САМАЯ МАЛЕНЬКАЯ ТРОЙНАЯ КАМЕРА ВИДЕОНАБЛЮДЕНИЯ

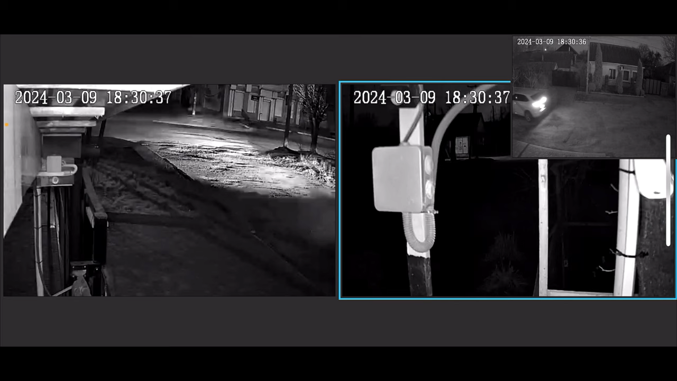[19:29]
что видите адекватно уходит то есть предметы перед ней мешают но у меня другого места нету и она не засвечена экспозиция так отработала что она адекватно показывает фокусировалась на этих предметах которые перед ней она освещена вот столб здесь и адекватная с нее картинка то есть предметы перед камерой понятно не должны быть днем она еще их как-то обходит а ночью она фокусируется на них такая проблема
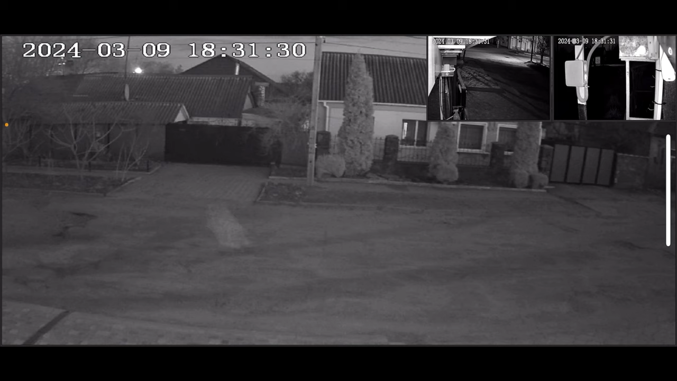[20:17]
ну и основная передняя также нормально работает проблем нету что интересует ниже ниже значки все и ночные режимы так а тут она у нас в такой формат перебрасывает полноцветный режим верху сохранить не забываем
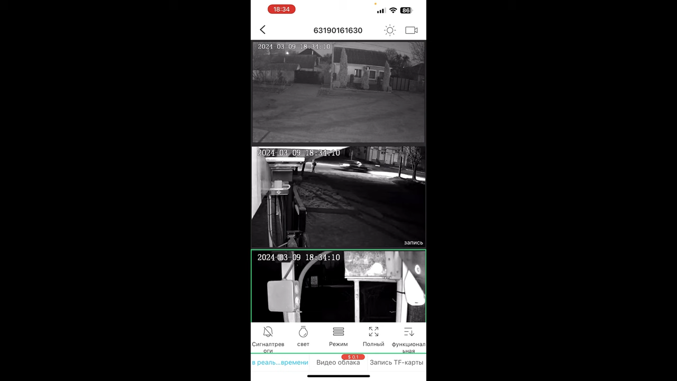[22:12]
большое расстояние ну там уже скрылся и интересно смотрите видите что происходит запись на этой камере было пока он шел внизу на боковой потом на этой запись то есть на какая камера определяется я так понимаю стой
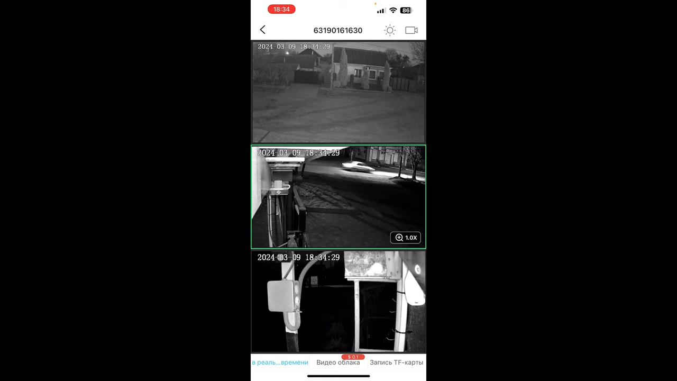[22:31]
картинка и пишется на какой определился человек прикольно понятно что нужно еще разбираться и разбираться в этом приложении приложение неплохое кстати для меня новинка и я так понимаю что несколько видов камеры есть с этим приложением главное что аналитика работает по человеку по
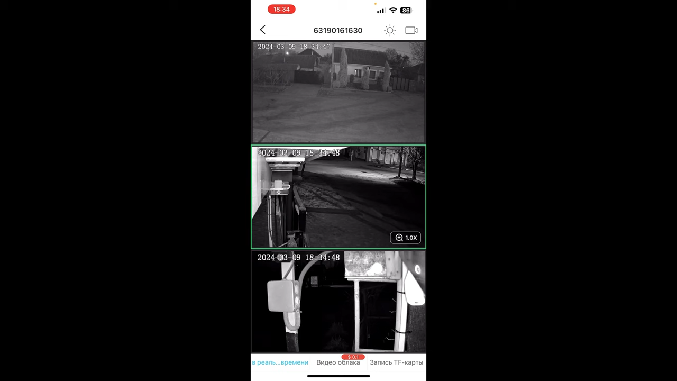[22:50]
человеку пишет но и наверное запись на карту зайти вот внизу запись тф карты сразу открывается